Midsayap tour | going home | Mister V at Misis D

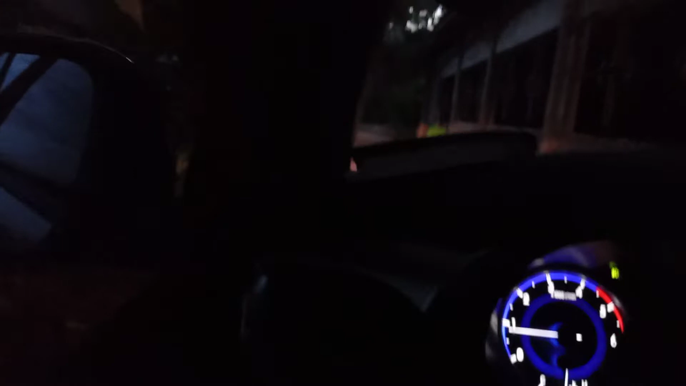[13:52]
Okay. Masunod na ta. May bisiklita. Saan yung matuhan ang mga bisiklita? May paindalan.